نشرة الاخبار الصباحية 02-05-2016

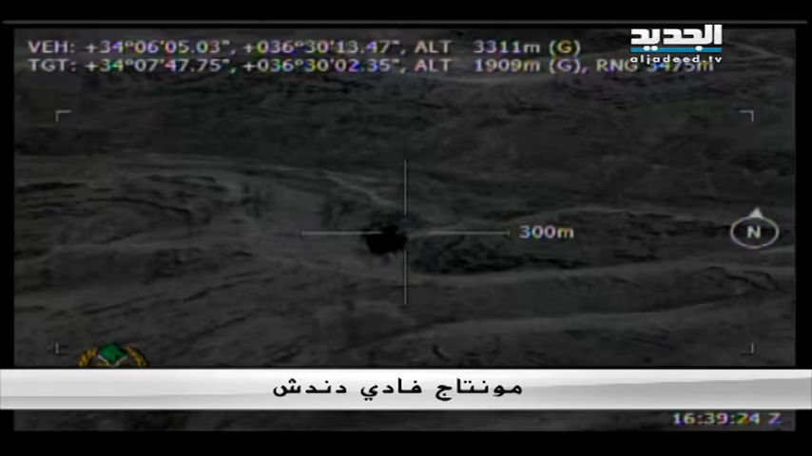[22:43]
المسلحة في وادي العويني عرسال ما أسفر عن تدمير المقرب الكامل إضافة إلى مستودع
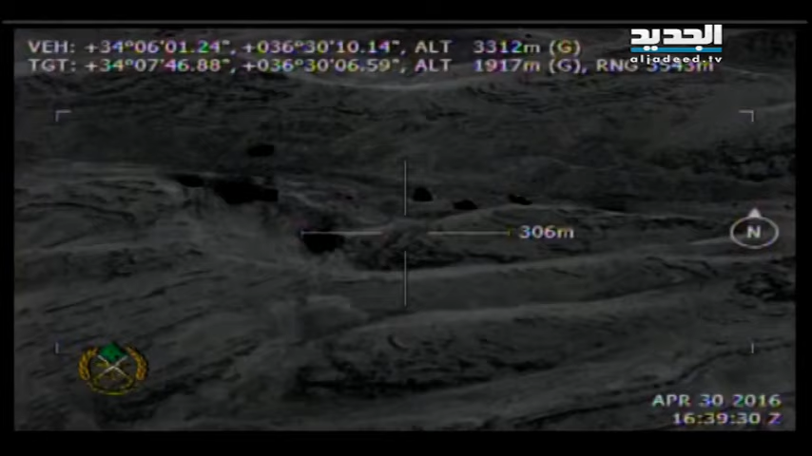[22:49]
ذخائر وآليات وسقوط عدد من القتلى والجرحى في صفوفهم